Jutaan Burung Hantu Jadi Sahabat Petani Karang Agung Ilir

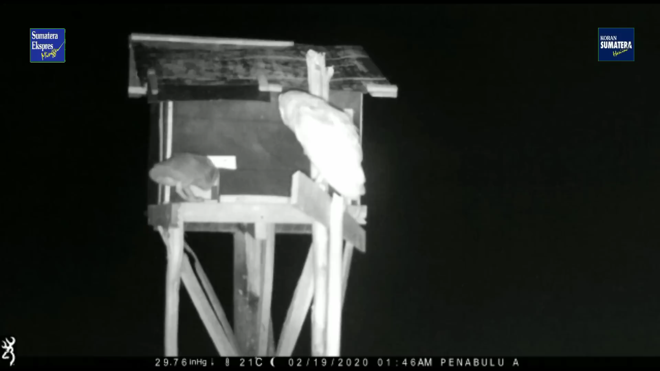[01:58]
dipancang di beberapa pematang sawah Tiang tenggeran ini gunanya untuk tempat bertengger burung hantu saat mengintai mangsanya Dan di setiap rubunha dan tiang tenggeran dibawahnya berserahkan tulang-tulang